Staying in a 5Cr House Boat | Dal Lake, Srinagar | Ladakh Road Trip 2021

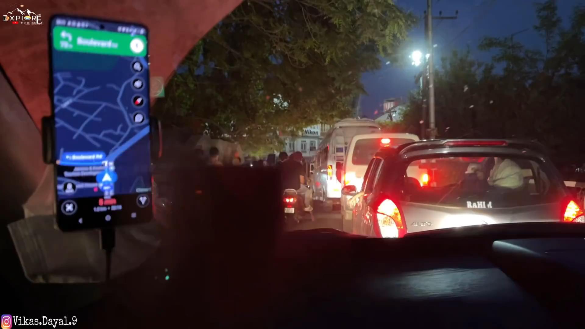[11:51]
तो अब 90 मीटर्स के बाद अपन 70 मीटर्स के बाद अपन लेफ्ट टर्न लेंगे, और अपने भाईजान वहीं पे खड़े हैं।